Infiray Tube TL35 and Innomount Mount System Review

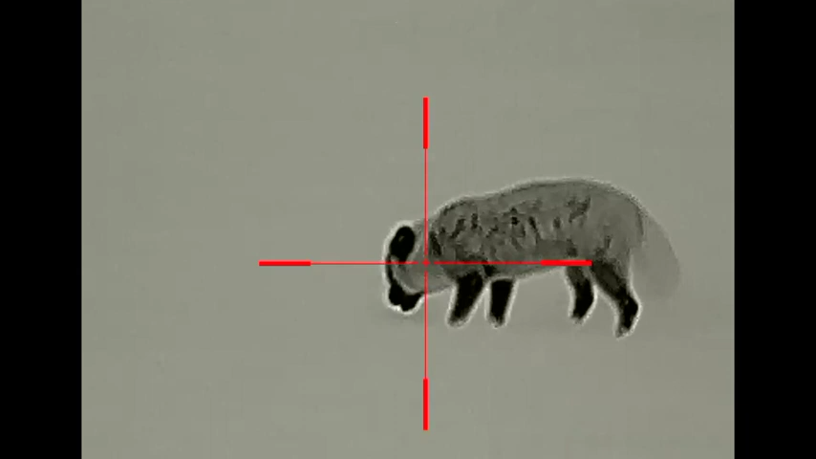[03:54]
There is a one zero shot option on it. A one shot zero option.
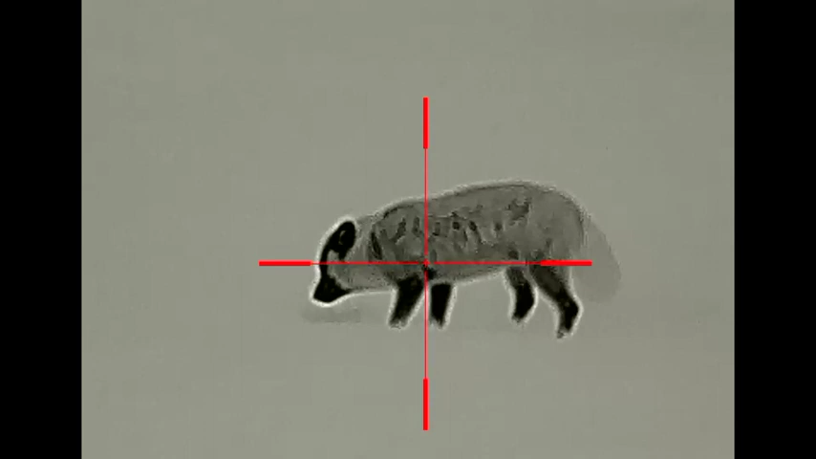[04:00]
I did it manually and just used the X and Y axis up and down until I got it spot on.
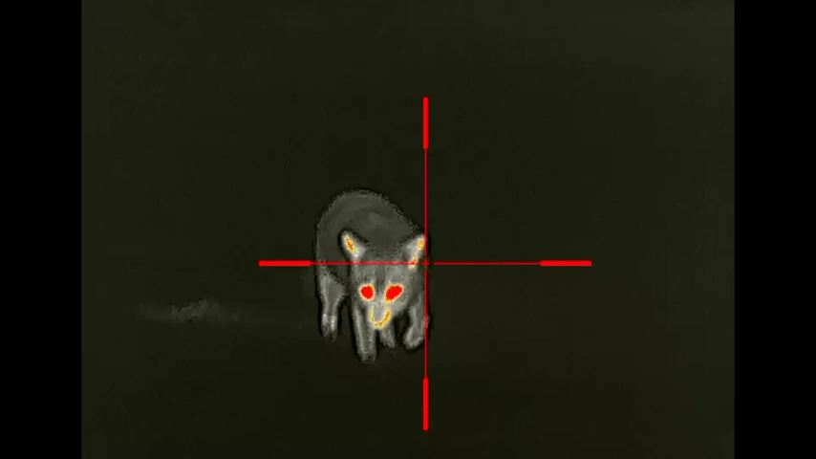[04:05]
And I've now conquered the shortcut menu for the three different zero options on it. And I've set it at 100, 150 and 200 yards.